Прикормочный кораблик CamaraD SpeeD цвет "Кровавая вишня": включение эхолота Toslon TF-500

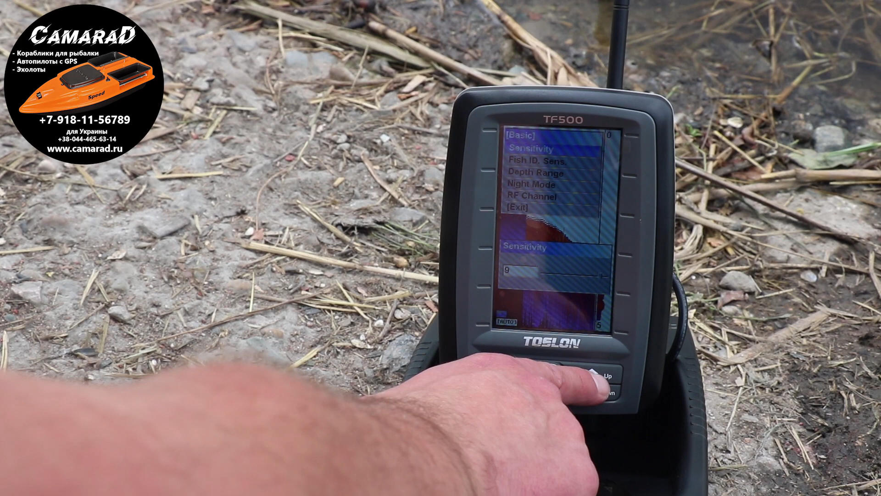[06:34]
Ну вот 8, допустим. Все. Поплыли. Здесь же рыбки много. Ну, когда я плавал в прошлый раз, у меня он вообще испикался, бедный. Пик-пик. Только рыбки были по всему экрану.
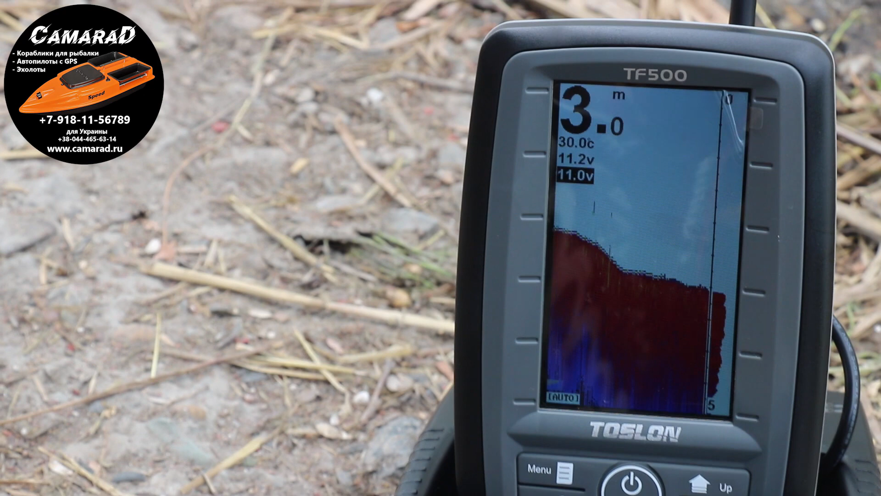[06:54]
On screen: depth 3.0 m, water 30.0°C
Глубже, да, становится? 3-3. Мягкий грунт. Красного цвета показывает.
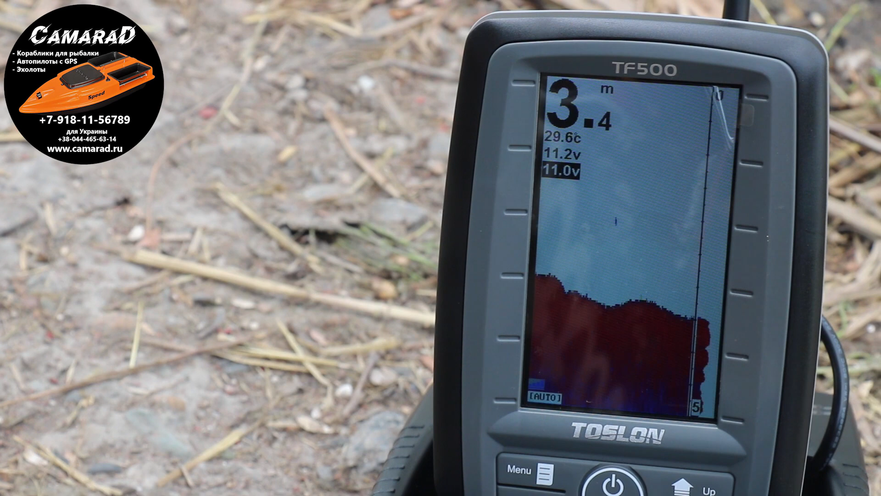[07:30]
On screen: depth 3.4 m, water 29.6°C
Ну, правда, в прошлый раз, когда у меня пикало, я, конечно, был с другой стороны. Может быть, она там вся обретает, обитает. Ой-ой-ой-ой-ой-ой-ой. Вы это слышали?
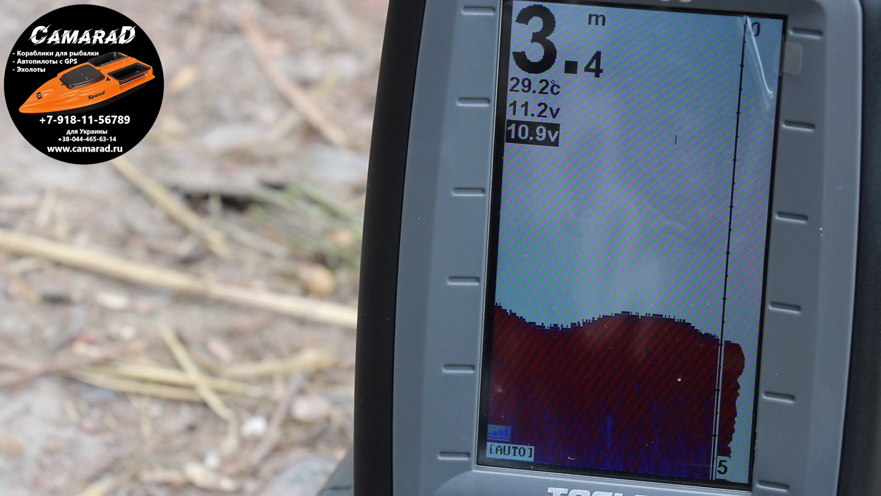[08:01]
On screen: depth 3.4 m, water 29.2°C
Как бы нас сейчас не накрыло тут. Ну, мы уже уплыли 130 метров. Показывает.
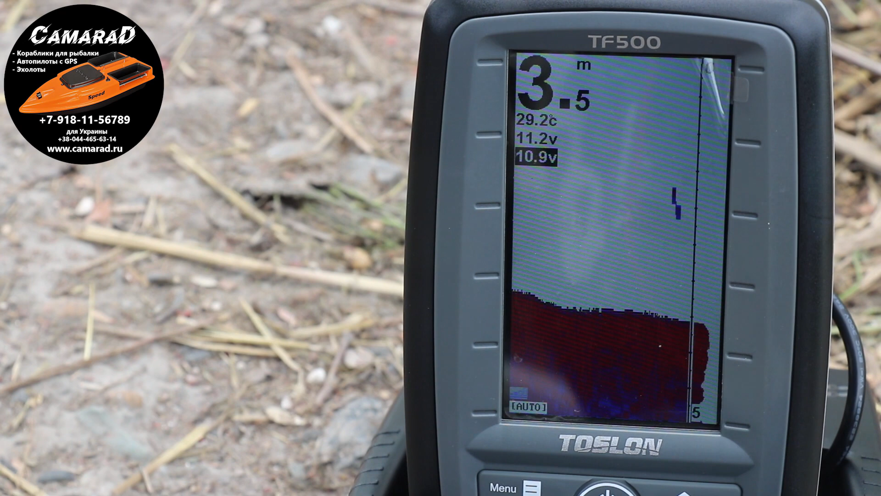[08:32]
On screen: depth 3.5 m, water 29.2°C
Ну что-то сегодня вообще рыбы нету совсем.
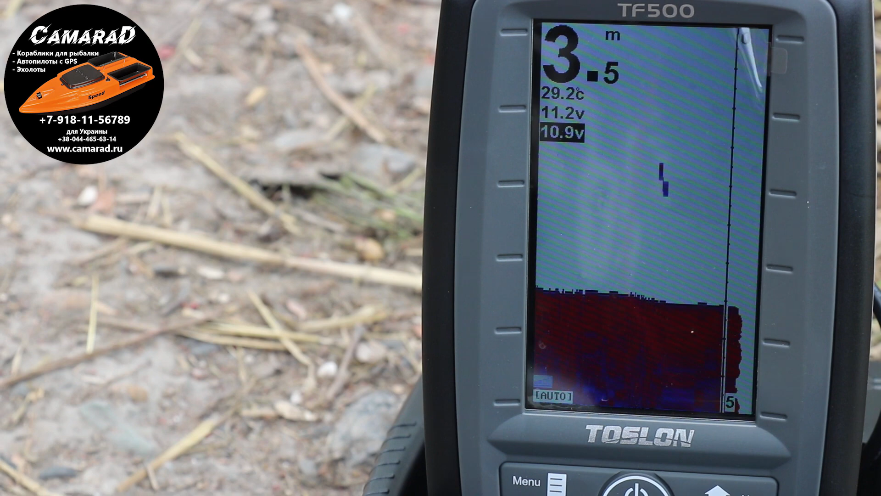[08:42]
On screen: depth 3.5 m, water 29.2°C
Ну да ладно. Тут просто уже начал капать дождик.